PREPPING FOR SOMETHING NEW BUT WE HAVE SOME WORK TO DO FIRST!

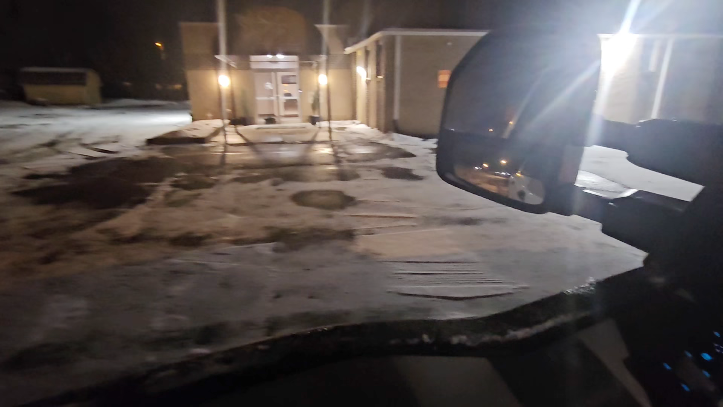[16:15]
It does got a lot of ice and snow still on it. I don't know if maybe they didn't salt, or potentially, I guess hypothetically, maybe they plowed and didn't salt and said they did.